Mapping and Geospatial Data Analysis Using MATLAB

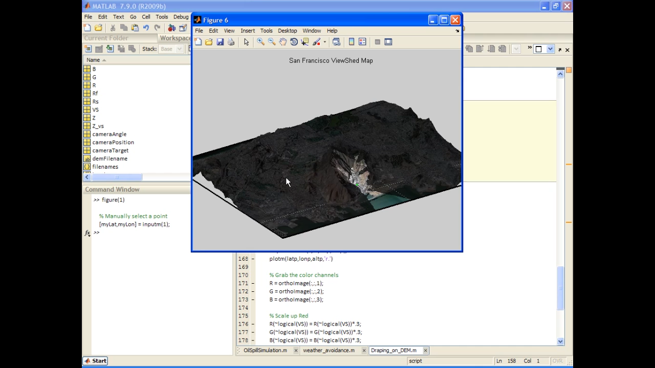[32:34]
Now, alternatively, we could pick out the highest peak in the data set. And this is something that MATLAB is really great for. By looking at this image, which is basically a matrix of the digital elevation model, we can easily find the top value using the findM function.
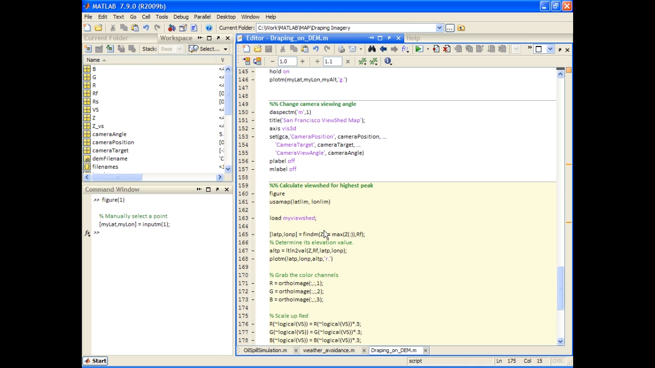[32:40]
I can do that, and by putting our point over here and displaying again what areas we're able to see, we see that the visibility is much higher at this vantage point.
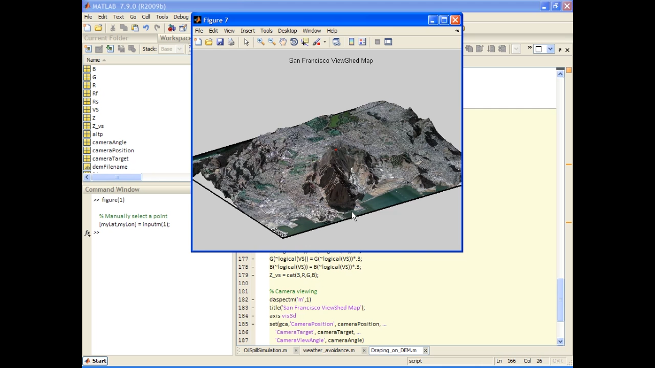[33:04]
So if this was maybe a cell tower that we were placing, ideally we'd like to put it up here, rather than down inside this valley where there would be a limited number of subscribers that could use the cell network. So at this point, let's go ahead and jump back into PowerPoint,